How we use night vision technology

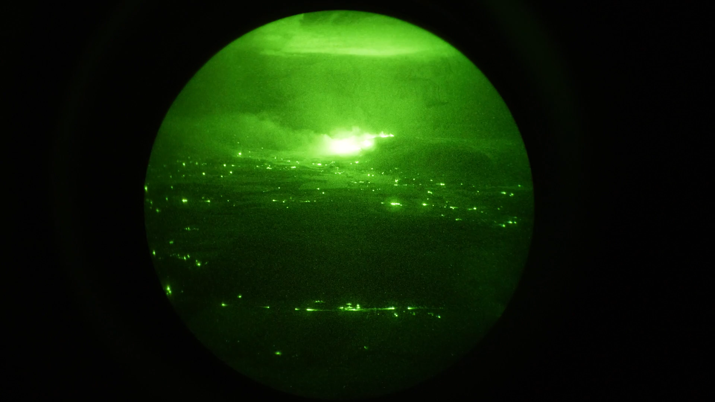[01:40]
We've also found it's been very effective to assess initial phone reports.
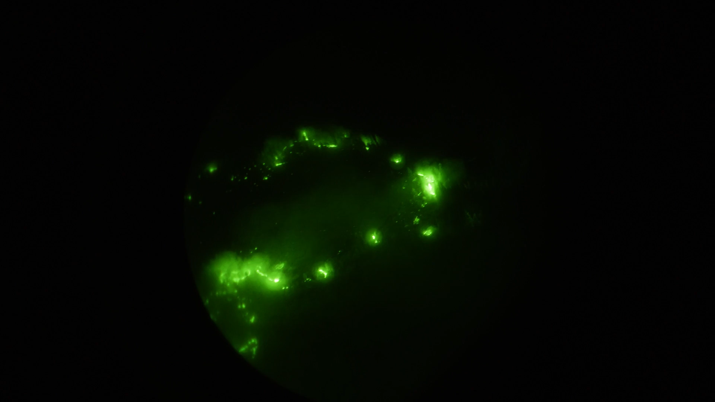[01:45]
We've also been able to follow or track lightning after it's gone through an area and assess where lightning strikes have started new incidents.
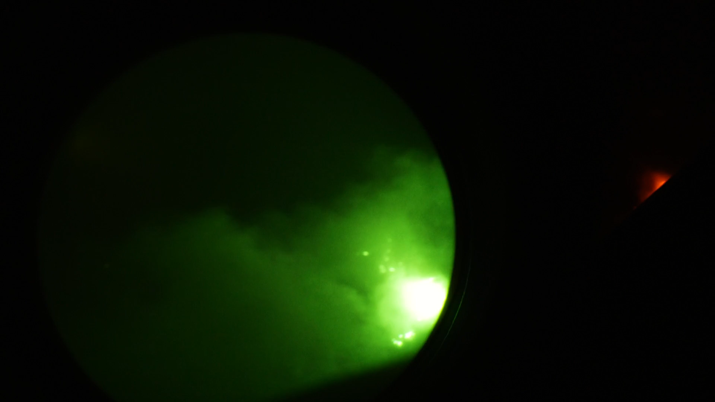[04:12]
We only have a 40 degrees field of view so it requires an active scan all the time to paint the
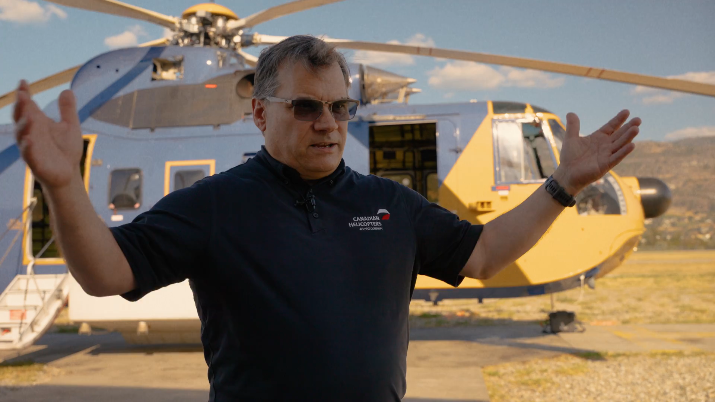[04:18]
environment in our brain to know at all times where we are. There's also things that the goggles can't see. Certain types of lighting, certain hazards like wires are very difficult to see on the goggles.
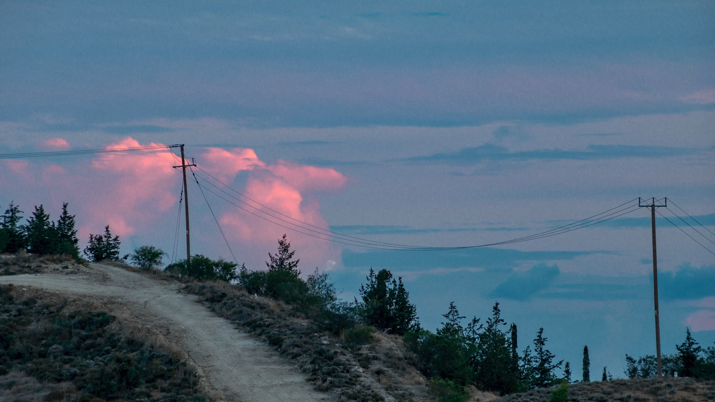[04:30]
We also have a lack of depth perception and closing rates are very difficult to assess on goggles.
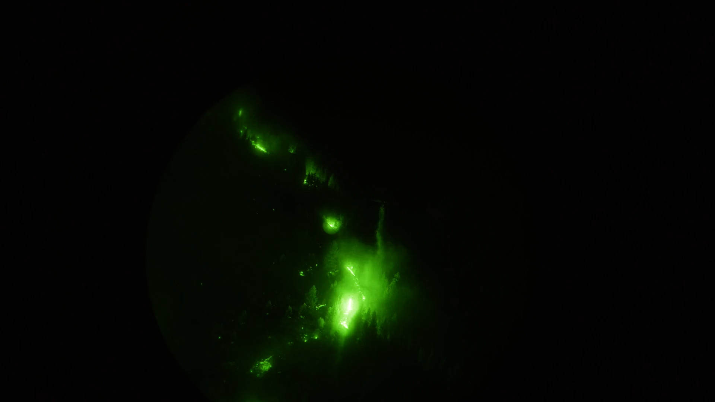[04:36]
So it does require a scan of other instruments as well just to complete the picture.